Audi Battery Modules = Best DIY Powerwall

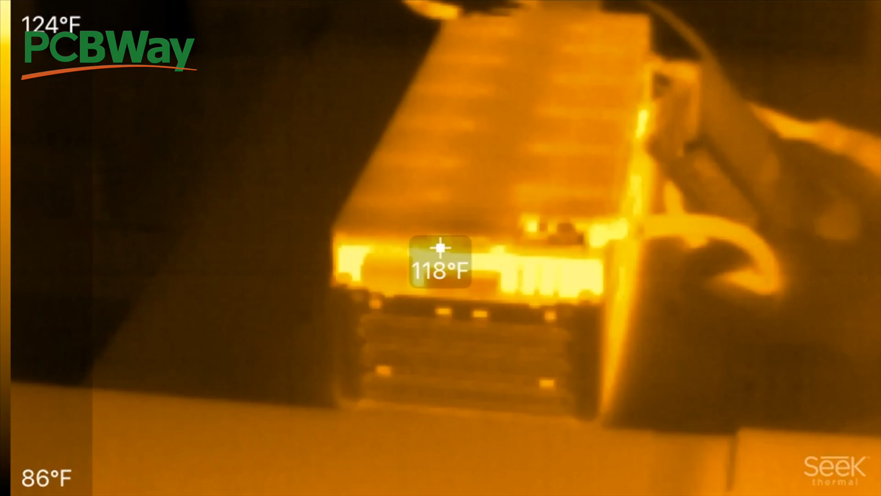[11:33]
On screen: spot 118°F, scale top 124°F, scale bottom 86°F
so 120 130 degrees after a full-on discharge at about 150 well it was about
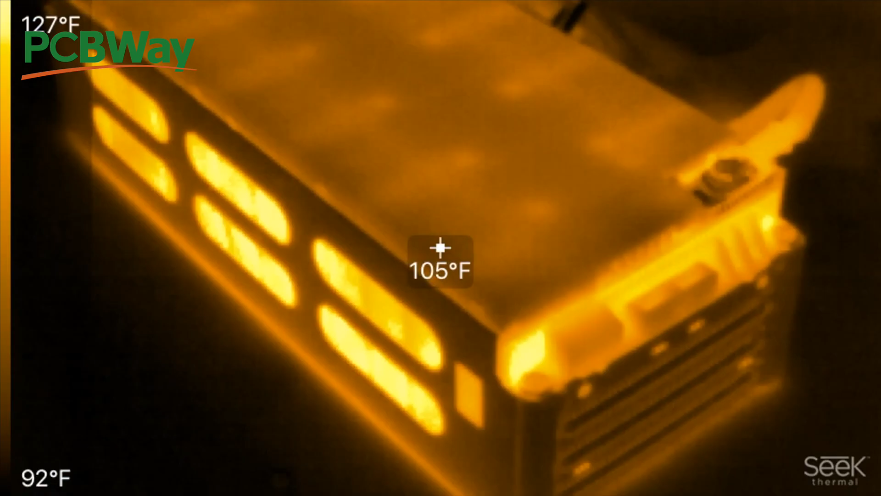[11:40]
On screen: spot 105°F, scale top 127°F, scale bottom 92°F
150 amps for a while and then it went down to about 100 amps i think so
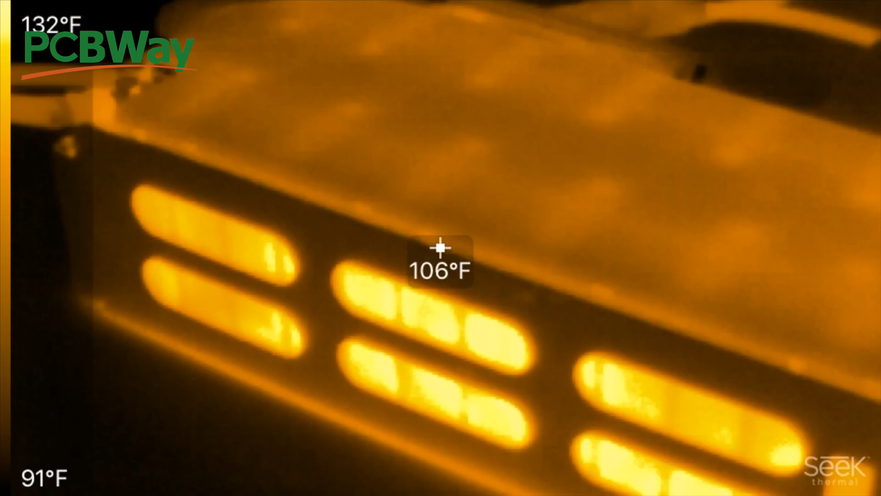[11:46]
On screen: spot 106°F, scale top 132°F, scale bottom 91°F
and that is yeah 30 degrees above ambient
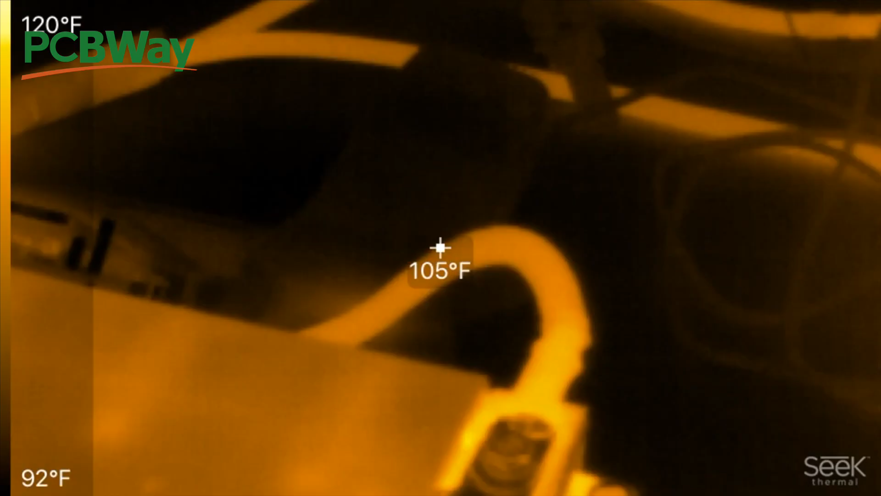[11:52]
On screen: spot 105°F, scale top 120°F, scale bottom 92°F
yeah these these could probably do 200 amps these are hot but not too hot that you can't touch them
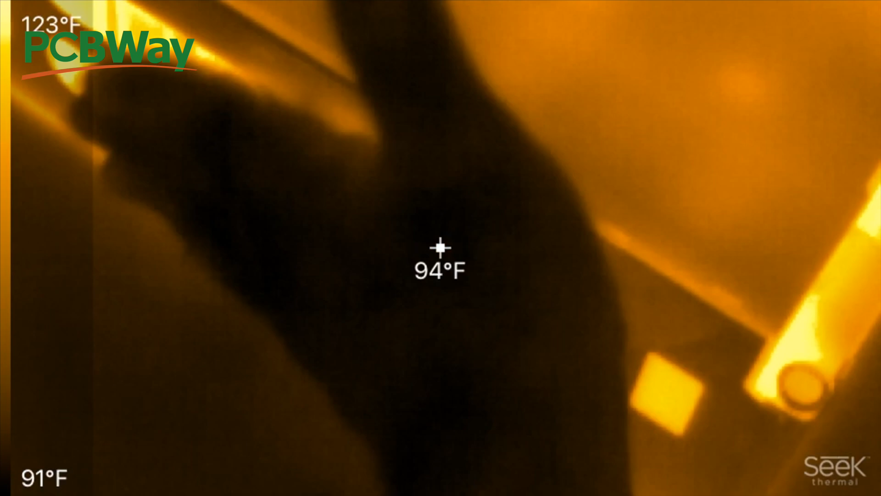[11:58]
On screen: spot 94°F, scale top 123°F, scale bottom 91°F
all right so these things could put out the